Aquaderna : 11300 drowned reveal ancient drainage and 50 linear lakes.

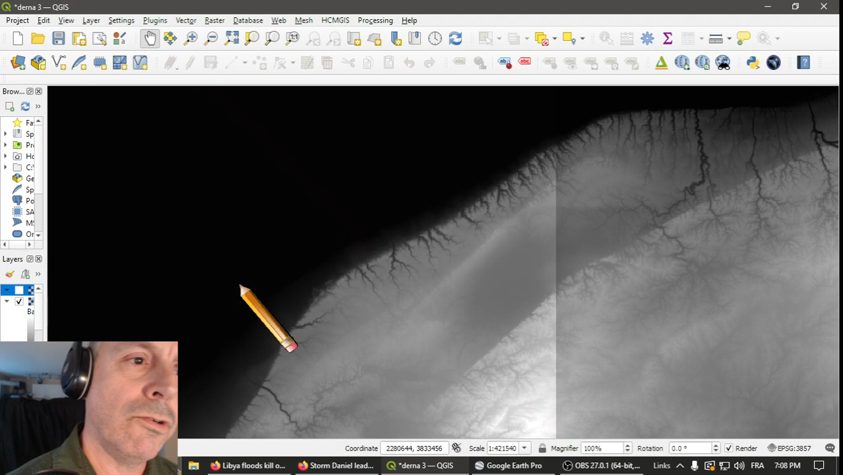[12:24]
So all this got wet every day by the fog coming in every night. And this was draining the water into here. Okay? And now we're gonna zoom in on that.